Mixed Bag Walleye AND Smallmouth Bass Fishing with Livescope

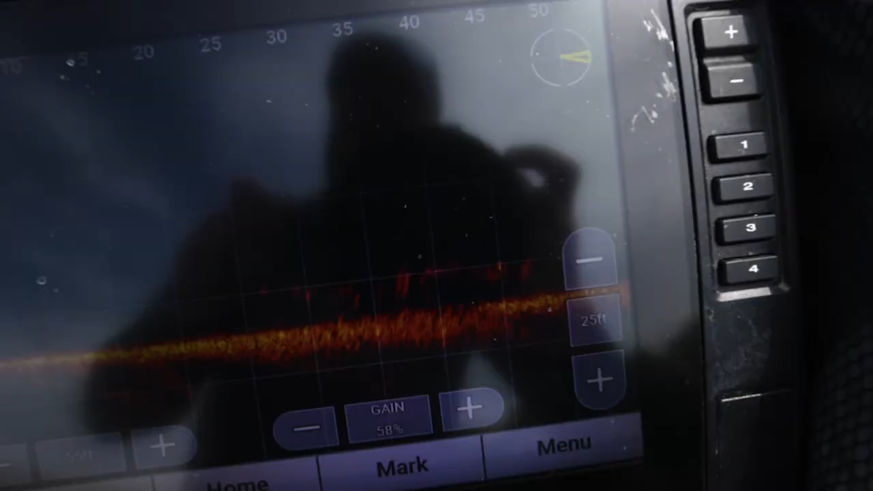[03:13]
Look at that school of fish. Those are all walleyes.
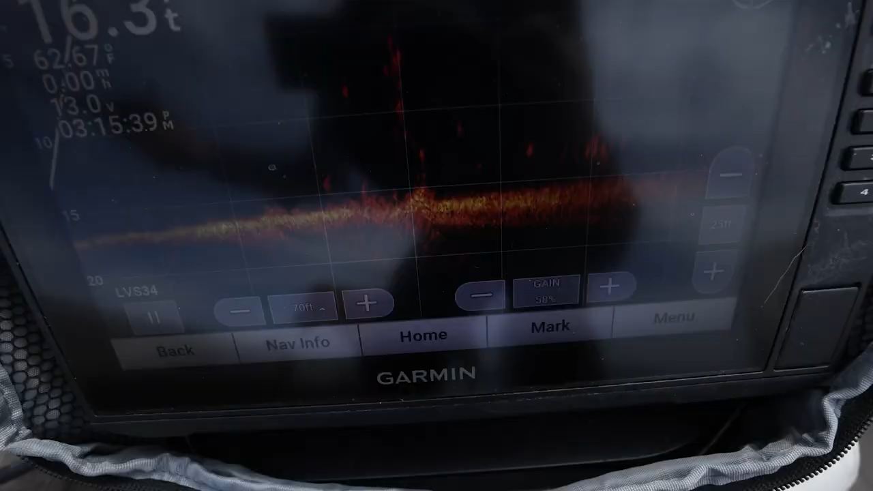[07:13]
going from from the bottom up to six seven feet off the bottom so heck of a day out here dan this is a good time we're gonna have fresh fish tonight